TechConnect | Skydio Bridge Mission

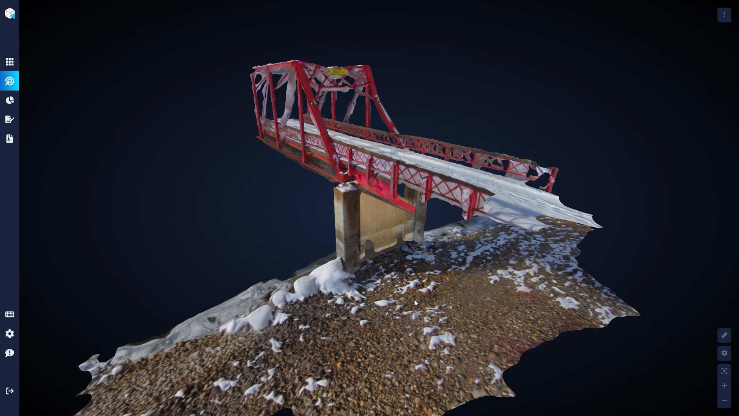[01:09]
When finished, the digital twin rendering becomes available for review, and this is where things get really exciting.